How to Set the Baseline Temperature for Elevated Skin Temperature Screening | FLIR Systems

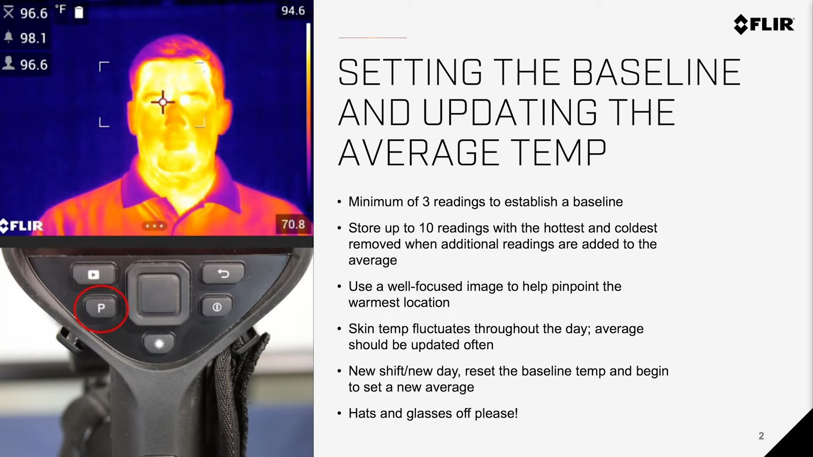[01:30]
On screen: spot 96.6°F
During the setup and screening process please make sure that you ask everyone to remove their glasses and hats prior to screening. Now that we've gone over the steps on how to set the baseline let's take a look at a live demonstration of the process.
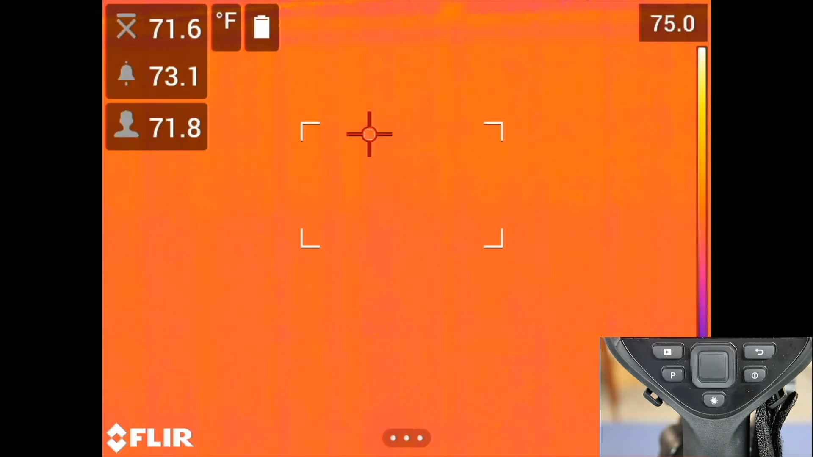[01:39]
In this first step we will reset the baseline.
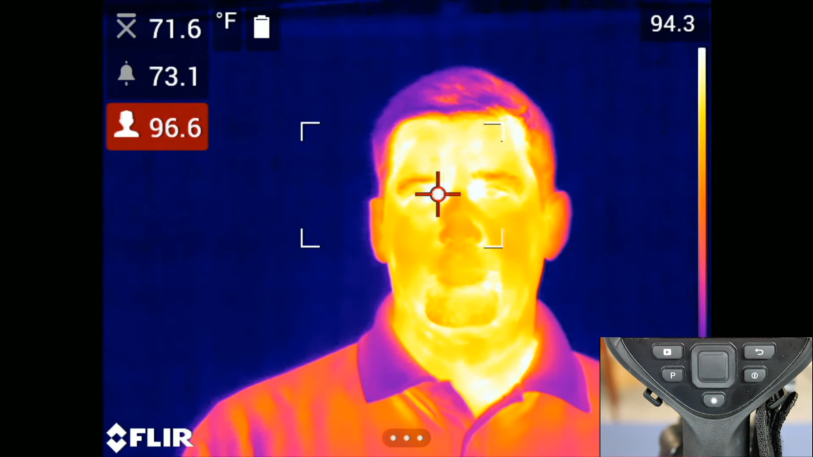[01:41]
This can be done by a long press on the P button.
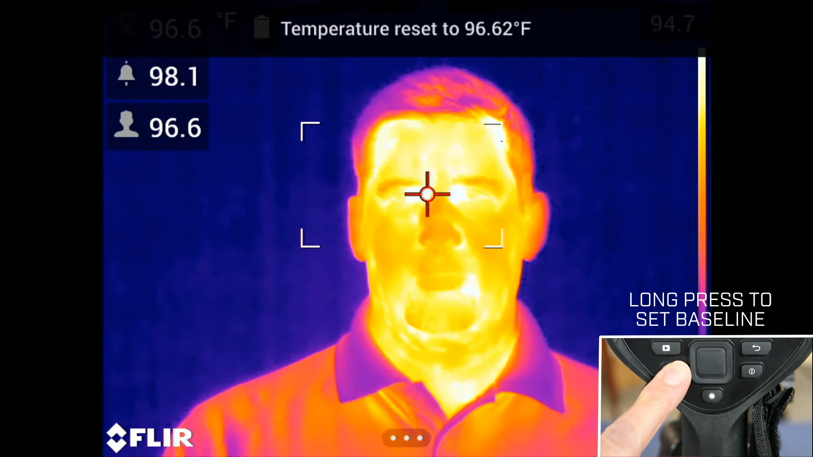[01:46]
When you release the button you will see a message displayed temperature reset to the current subject's temperature.
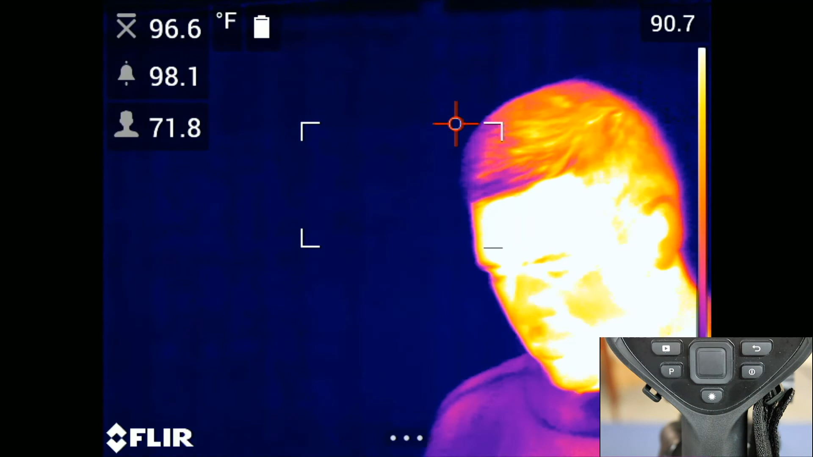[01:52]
In the next step we will add additional healthy readings to establish our average temperature.
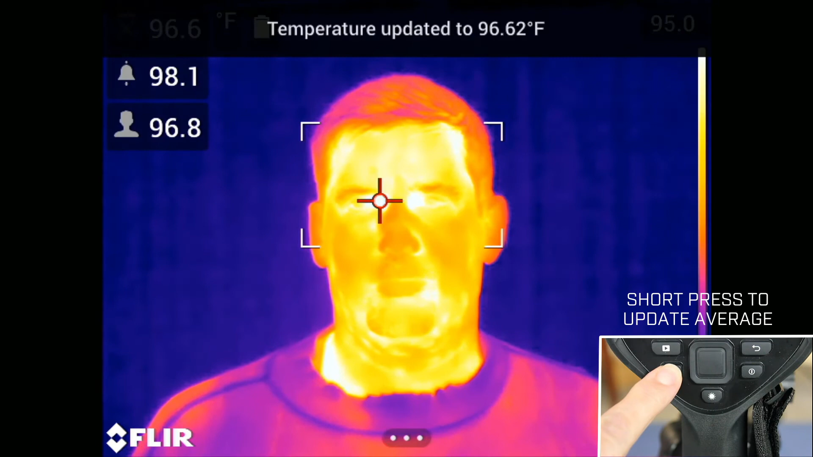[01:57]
Adding to the average temperature should be done
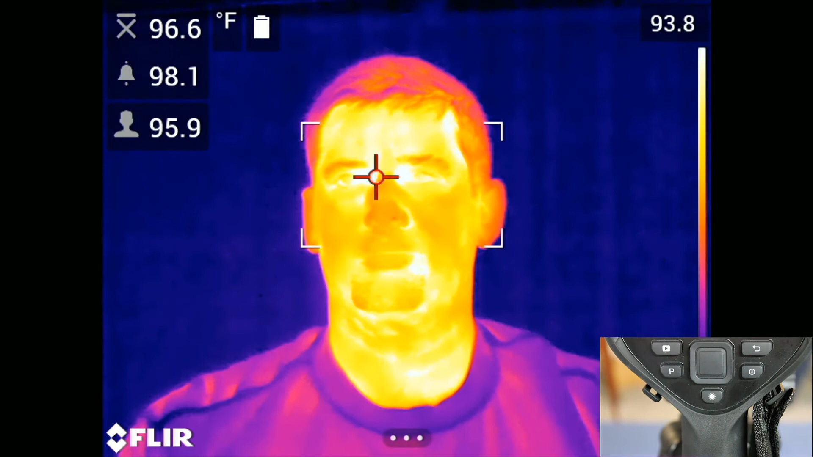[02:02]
often to ensure consistency and account for any environmental changes.